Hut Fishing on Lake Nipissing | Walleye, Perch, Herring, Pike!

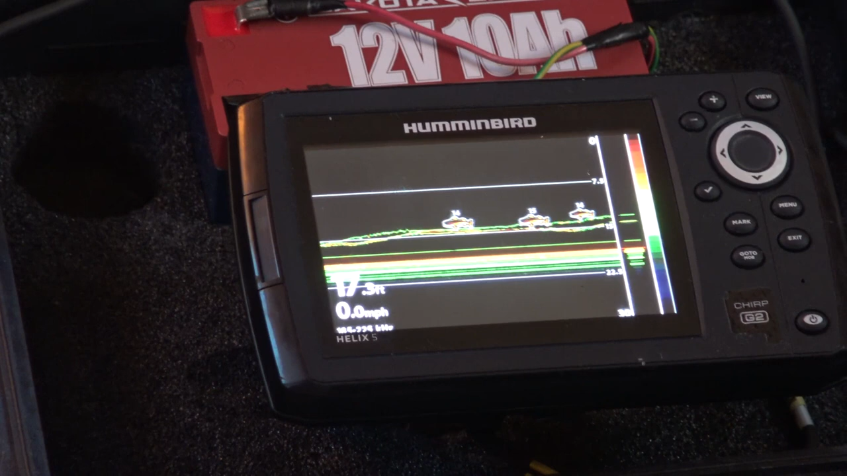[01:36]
On screen: speed 0.0 mph
look at him there he goes oh he's following you up there he is yep oh you got all right Jair's on I don't know where our what's it?